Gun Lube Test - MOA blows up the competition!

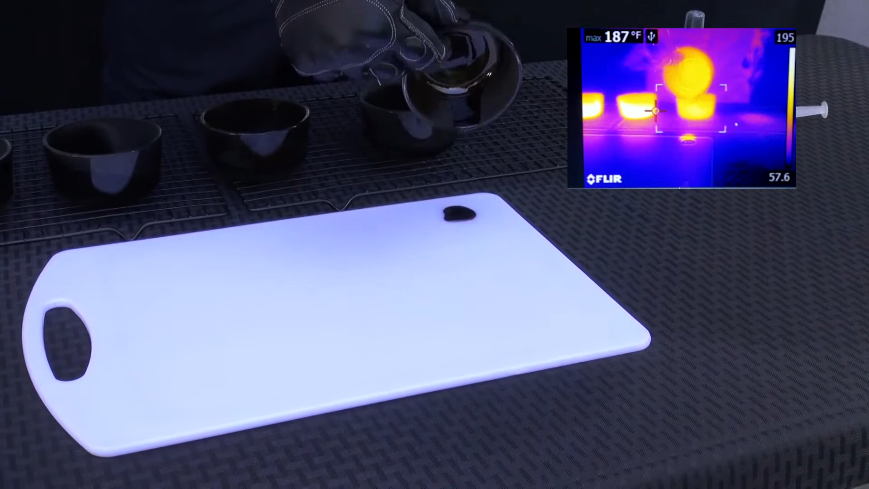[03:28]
On screen: max 187°F
That's obviously why they're not being used in aerospace, semiconductor, and other areas.
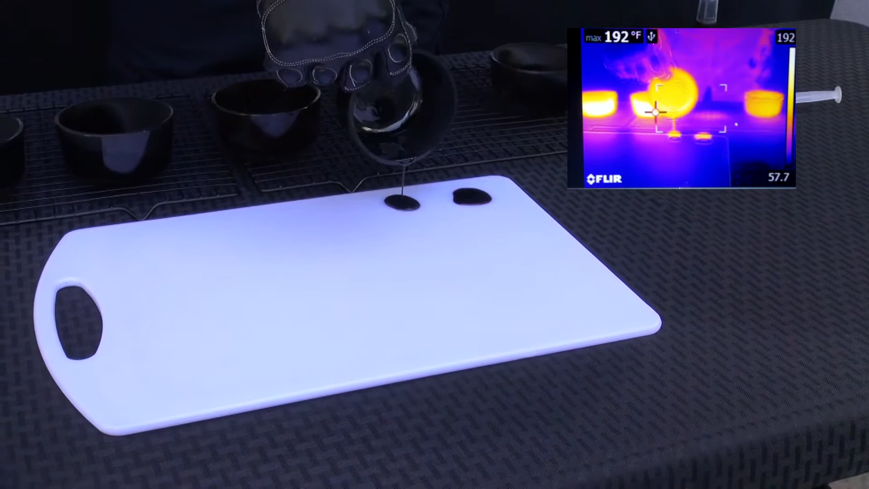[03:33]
On screen: max 192°F
And I'm really, you know, kind of upset that they'd even be used in a weapon system because, as you can see right here, they failed.
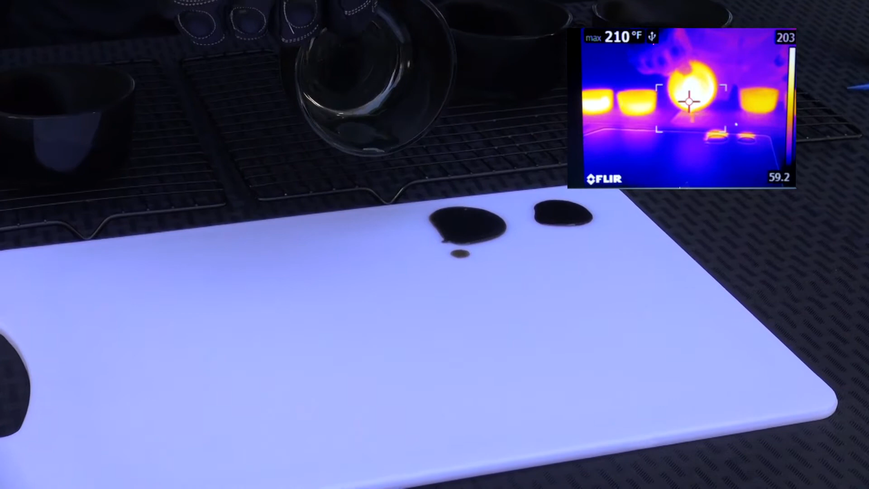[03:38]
On screen: max 210°F
Those are black. They're destroyed.
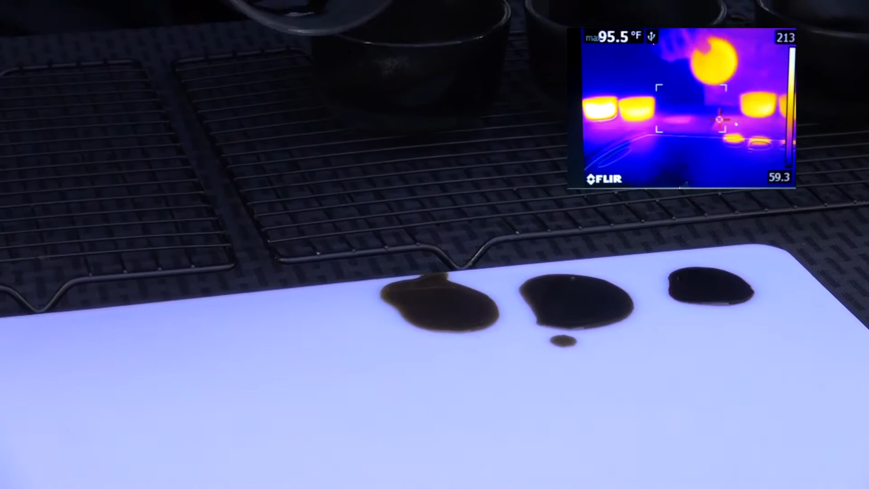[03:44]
And that's, once again, that's normal operating conditions got into this. We just try to accelerate it with a torch just to not waste your time.
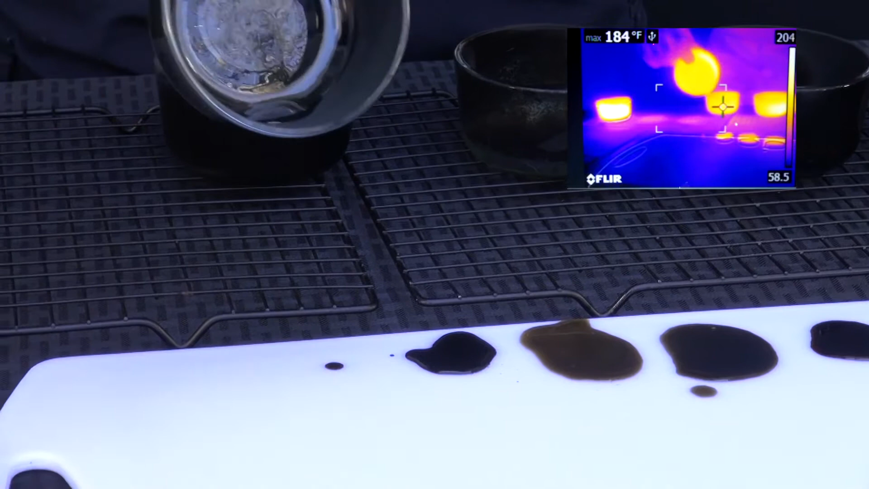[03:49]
On screen: max 184°F
But as you can see, each one of these lubricants, oh, except for this one,
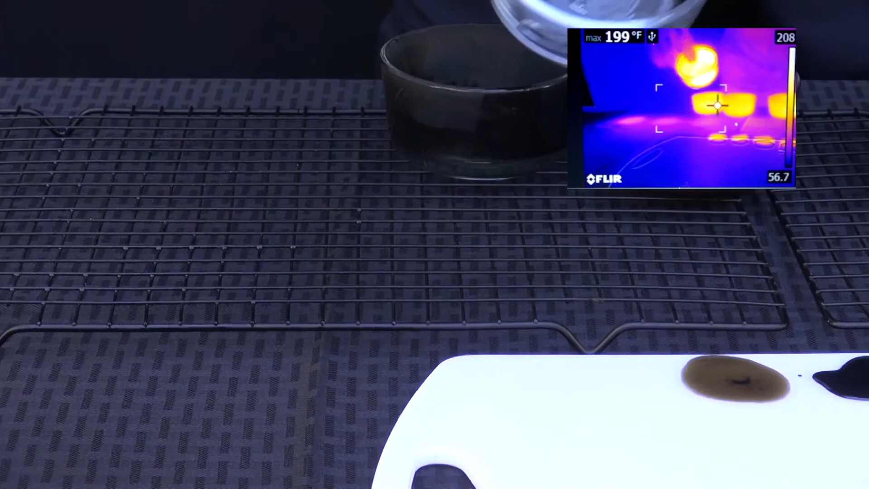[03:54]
On screen: max 199°F
that's molecular advantage, has been destroyed.
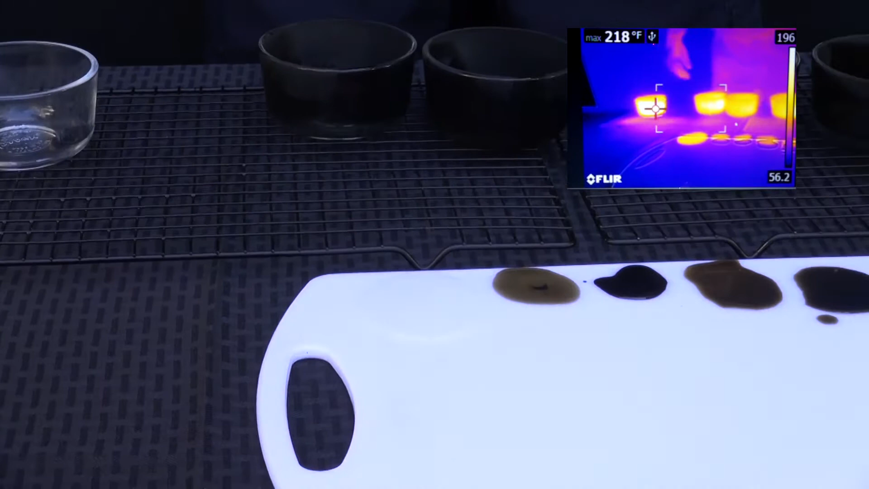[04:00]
On screen: max 218°F
Now, just by the coloration of them, you can see what's in your weapon system.
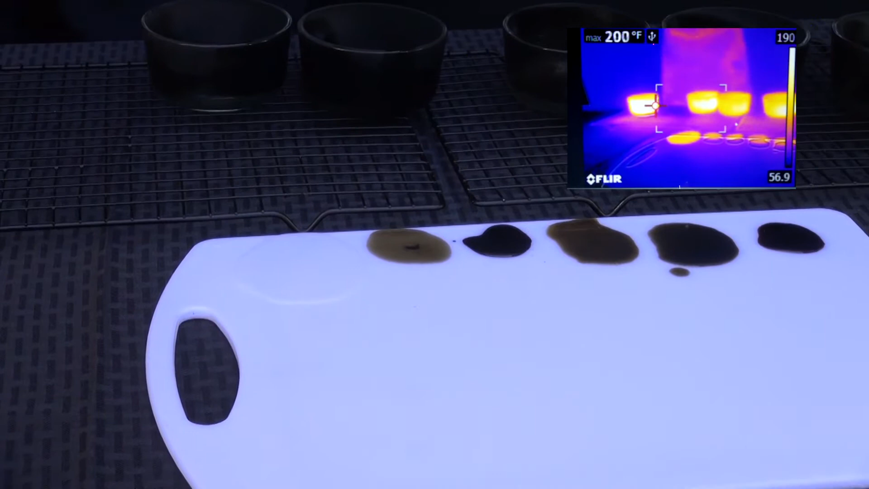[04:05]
On screen: max 200°F
Now, once again, you might look at all the different solvents they're selling with these different gun oils and stuff like that on there.